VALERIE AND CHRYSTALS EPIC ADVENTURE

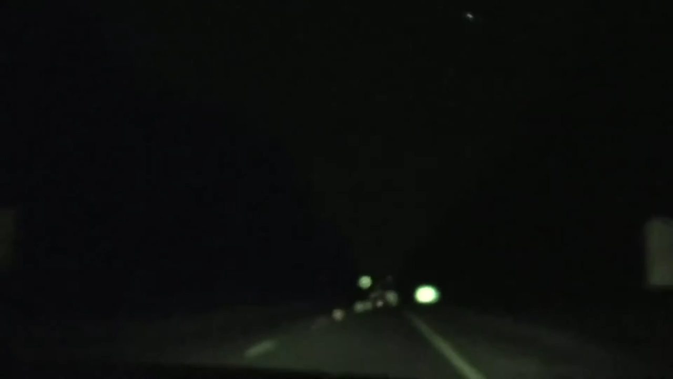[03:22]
So, I've got to let her pay attention. And I go up on top of the road who's coming up here. And the other thing I can't do is the Georgia state line. You've got to stay with me right now. Oh, yeah. You're right. You're right. You're right. Let her go. You're right. You're right.